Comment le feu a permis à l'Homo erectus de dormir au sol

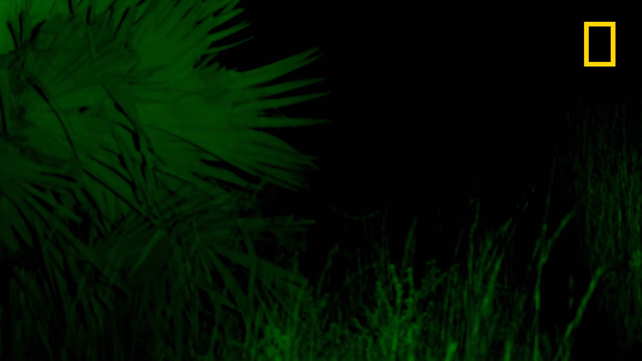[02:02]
Tu le vois, Bill ? Il est derrière ce palmier à une dizaine de mètres de la barrière. Tu crois qu'elle tiendra ? Non. Je ne me sens plus du tout en sécurité.